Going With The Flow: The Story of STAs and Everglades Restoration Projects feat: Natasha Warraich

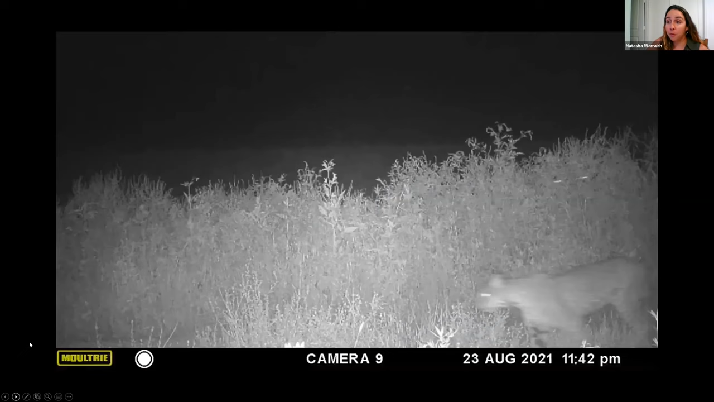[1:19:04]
i leave you for tonight i'm going to play this this video we had a game camera out at one of our project sites and we had it out for about a week and we just wanted to see kind of what we would capture on the camera so i'm going to go ahead and let the video start it's a little over a minute long
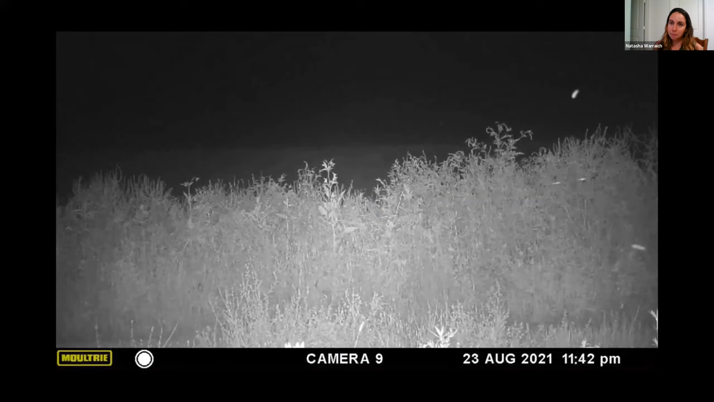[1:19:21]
we got a lot of footage of this one bobcat it really liked this area